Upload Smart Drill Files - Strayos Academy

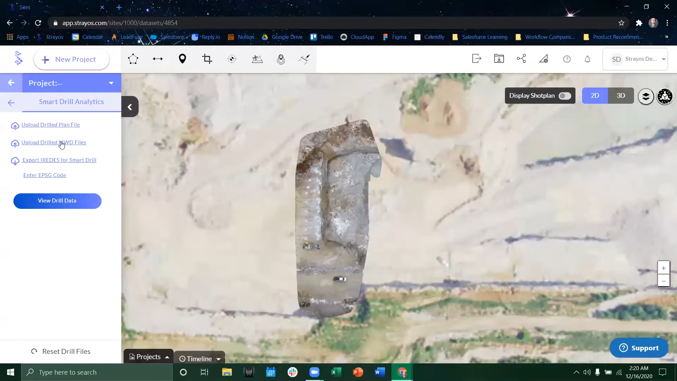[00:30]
We will navigate to smart drill analytics and from here if we don't already have a shot plan unlike what is shown here we can actually upload the drilled planned file as we upload our drilled measure while drilling files. So first what we'll do is we'll actually look at what a smart drill measure while drilling file would look like.